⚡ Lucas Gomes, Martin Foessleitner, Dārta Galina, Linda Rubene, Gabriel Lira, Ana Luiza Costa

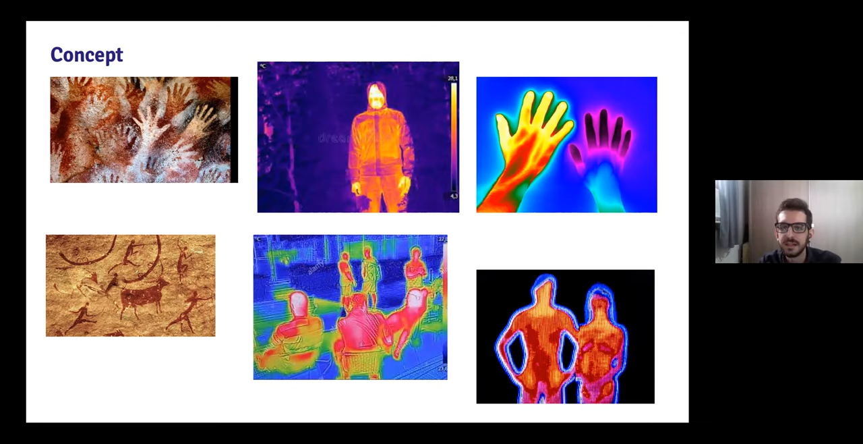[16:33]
Maybe a infrared camera can make us feel more near each other. You know, like this image, you can almost feel the arm. So we are, we literally bring this to us.